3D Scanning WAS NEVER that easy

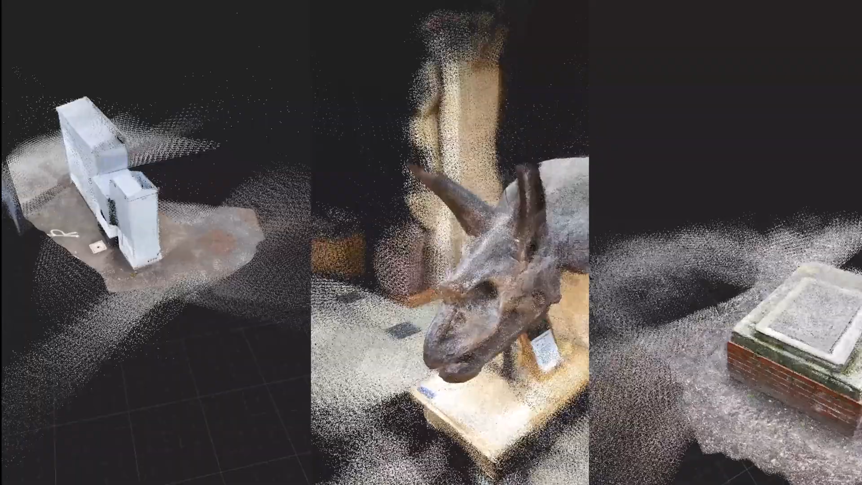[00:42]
Here are a few examples of objects I've been scanning lately and the results are quite good.
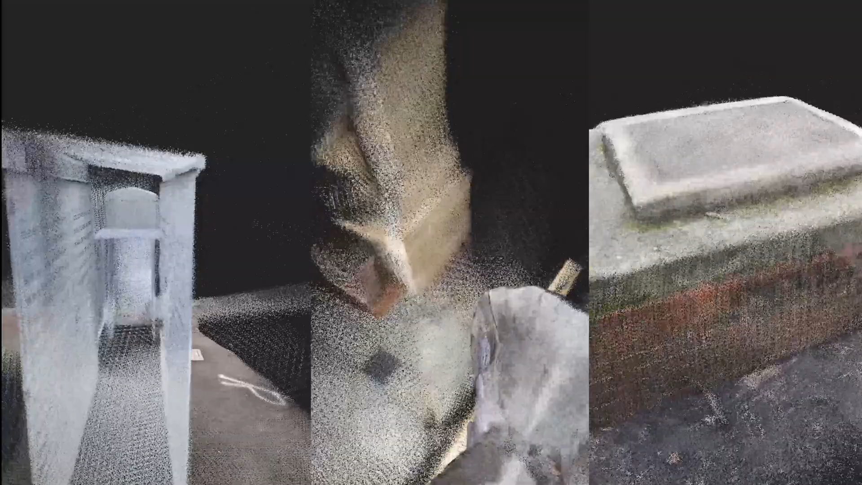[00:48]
I used many scanning apps like 3D Scanner App and Polycam but the one I'm using most of the time is Sidescape which from my point of view is the best.